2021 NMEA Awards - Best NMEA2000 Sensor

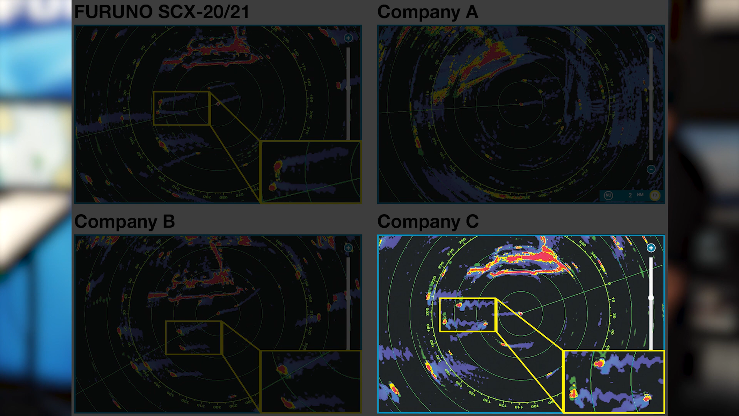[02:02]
five with another competitor and then another satellite compass competitor that we tested was so bad dynamically that we couldn't even measure it.